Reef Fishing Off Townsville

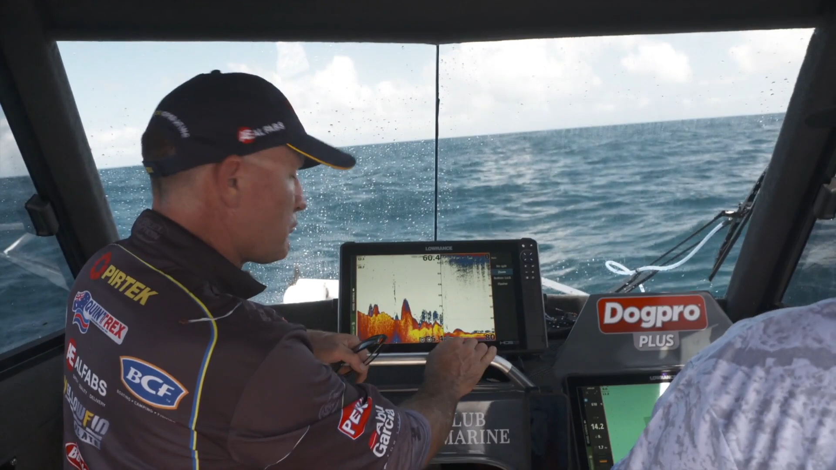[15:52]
So obviously there's lumps and bumps everywhere. And when you're driving along, this boat's got a 1 kilowatt transducer there. So it reads unbelievably well, even in deep water. So these little spots here are worth flagging and stopping on. We've just sort of run across this one here. I think you've got a couple of marks there. So what are we looking at there? Well, so you're looking at your main rock, and then where water flow comes up to it, you're looking at fish along the edge of it.
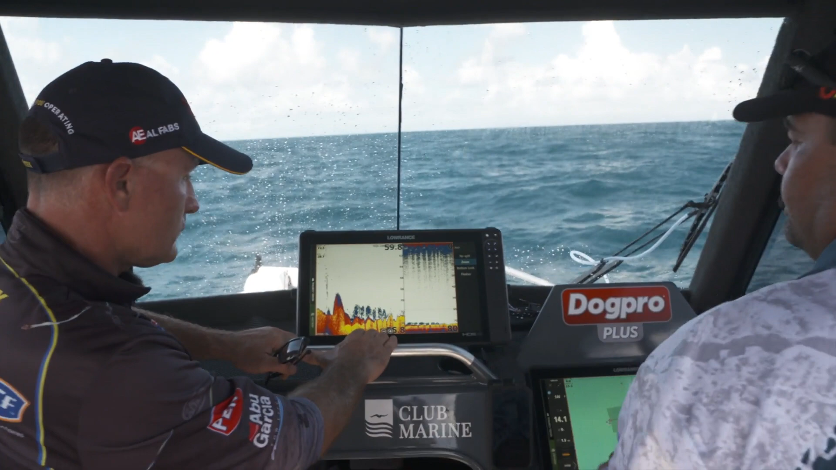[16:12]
So they'll sit not necessarily dead on top of the rock. They'll sit slightly in front, up to 50 metres in front, and the bait fish will move into it. In front of that cut, wherever that current's coming from. So I've zoomed in here, so 62 metres down to that sort of 73 there. So that's just an exploded version of that picture. I reckon we need to stop and have a fish right there. Get into them.